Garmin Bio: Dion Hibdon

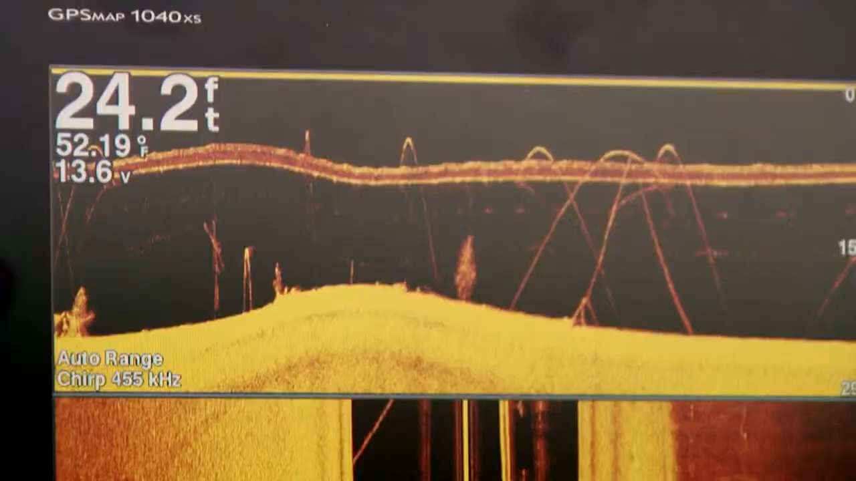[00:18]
On screen: depth 24.2 ft, water 52.19°F
I want to turn it on and I want it to work.
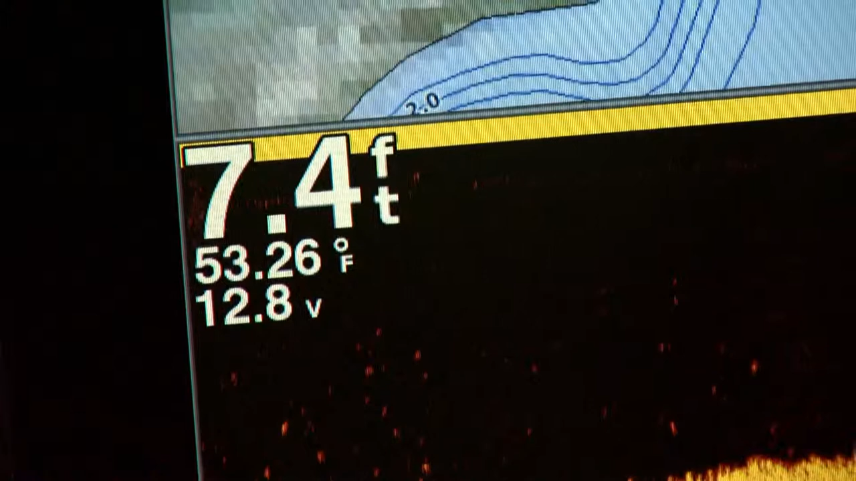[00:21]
On screen: depth 7.4 ft, water 53.26°F
There's not a lot of adjusting when you change depth ranges and stuff like that.
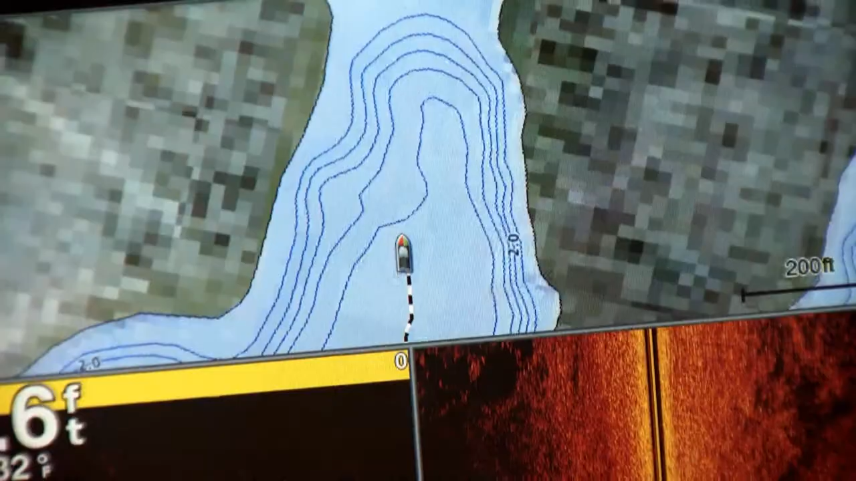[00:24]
You just turn it on and it works. Once it's on in the morning, I don't have to mess with it all day. I just go fishing, I don't even think about it.